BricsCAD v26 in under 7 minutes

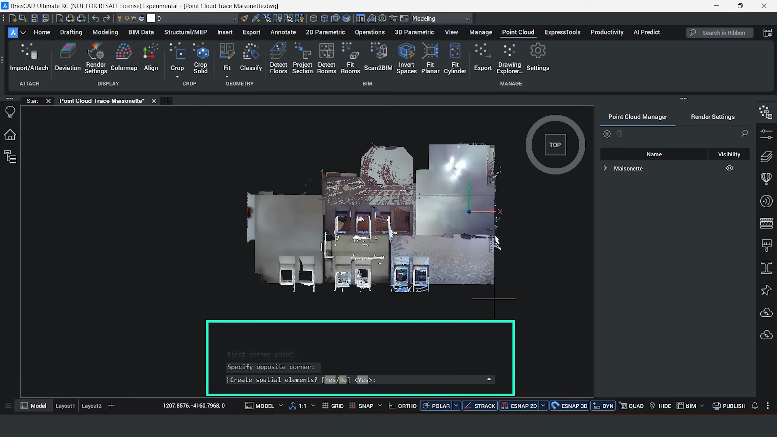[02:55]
BricsCAD is extremely well known for their point cloud data and their ability to process point cloud data quickly and efficient.